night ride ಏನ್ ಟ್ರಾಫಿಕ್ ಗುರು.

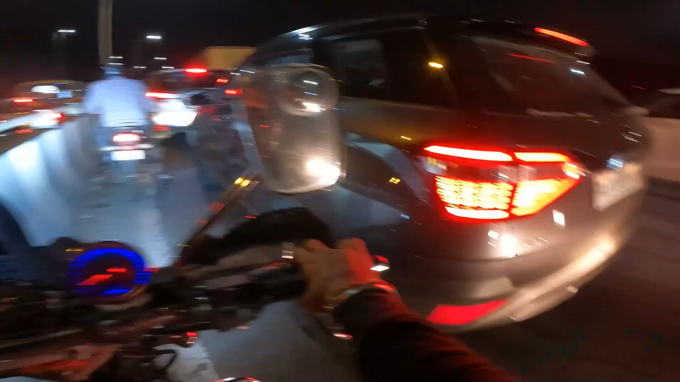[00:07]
ಅಪ್ಪ ಬಾಬಾಬಾಬಾಬ ನಾನು ಹಂಗೆಲ್ಲ ತಿರುಗ್ಸೋಕ್ಕಾಗಲ್ಲ ಗುರು, ನಂಗಾಡಿನ ಅಂಗಾಡಿ ಲೆಂತ್ ಇದೆ
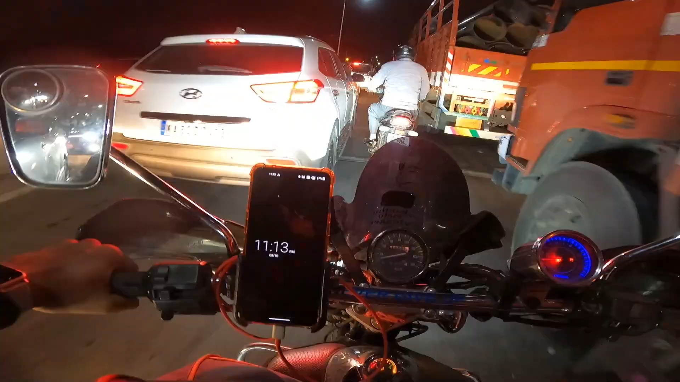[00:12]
11:13 ಹೆಬ್ಬಾಳ ಫ್ಲೈಓವರ್ ಜಾಮ್ ಆಗಿದೆ ಹಣ ಒಂದು ಸ್ವಲ್ಪ ಅಷ್ಟೆಷ್ಟೆಷ್ಟೆಷ್ಟು ಆಗೋಯ್ತಾಗೋಯ್ತಾಗೋಯ್ತಾಗೋಯ್ತು ಅಪ್ಪ ಬಾಬಾಬಾಬಾ ಖಾಲಿ ರೋಡ್ ಸಿಕ್ಕಿದ್ರೆ ಗಾಡಿಯಲ್ಲಿರೋ ದಮ್ಮೆಲ್ಲ ಇಳಿಸ್ತಾರೆ ಕೆಲವರು.
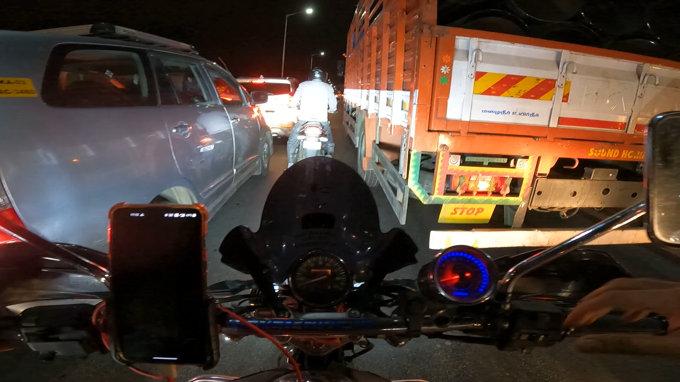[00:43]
ಹಾಯ್ ಹಲೋ, ವೆಲ್ಕಮ್ ಬ್ಯಾಕ್ ಟು ಅನದರ್ ವಿಡಿಯೋ. ಟ್ರಾಫಿಕ್ ಜಾಮ್, ಟ್ರಾಫಿಕ್ ಜಾಮ್, ಟ್ರಾಫಿಕ್ ಜಾಮ್. ಆಲ್ಮೋಸ್ಟ್ ನಮಗಿವಾಗ ಟೈಮು
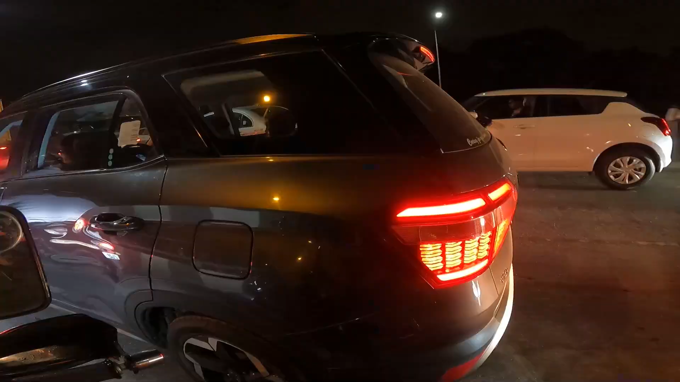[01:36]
ನಾನು ಆ್ಯಕ್ಚುಲಿ
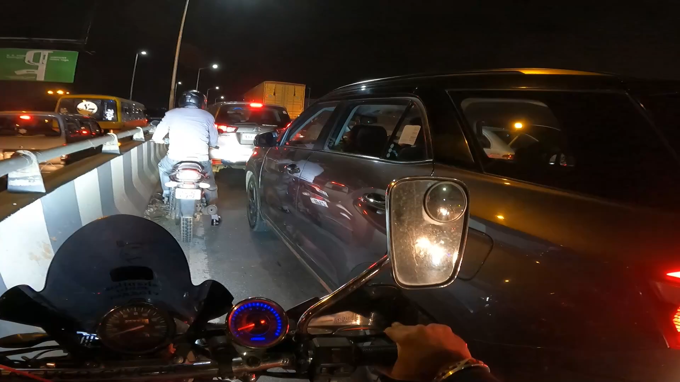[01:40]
ಓ ಮೈ ಗಾಡ್, ನಾನು ಹಂಗೆಲ್ಲ ತಿರುಗ್ಸೋಕ್ಕಾಗಲ್ಲ ಗುರು, ನಂಗಾಡಿನ ಅಂಗಾಡಿ ಲೆಂತ್ ಇದೆ. ಏನು ಮಾಡೋದು ಏನು ಮಾಡೋದು, ಓಕೆ. ಏನು ಟ್ರಾಫಿಕ್ ಇದೆ ನೋಡಿ, ಯಪ್ಪ ಯಾಕೆ ಈ ಥರ ಟ್ರಾಫಿಕ್ ಆಗಿದೆ ಫ್ಲೈಓವರ್ ಮೇಲೆ? ಹಾಂ,
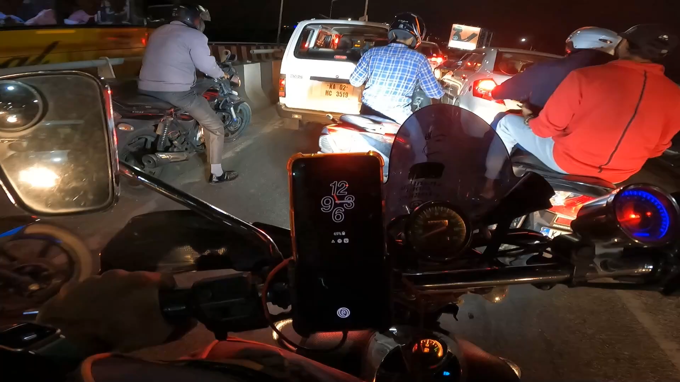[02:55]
ಏನು ಇಷ್ಟೊಂದು ಸ್ಲೋ ಆಗಿ ಹೋಗ್ತಾ ಇದೆ ಇದು? ಟ್ರಾಫಿಕ್ ಫುಲ್ ಜಾಮ್ ಆಗಿಬಿಟ್ಟಿದೆ, ಏನು ಸೀನು ಅಂತ ಗೊತ್ತಿಲ್ಲ. ಶಕ್ತಿ ಪಿನ್ ಹಾಕೋಣ ಅಂತಂದರೆ ಹೇಳಲ್ಲ, ಹಂಗೇನಿಲ್ಲ, ಒಂದು 5 ನಿಮಿಷ ಚಾರ್ಜ್ ಮಾಡಿಬಿಟ್ರೆ ಸಾಕು ಗುರು, ಆರಾಮಾಗಿ 1 ಡೇ ಯೂಸ್ ಮಾಡ್ಬೋದು.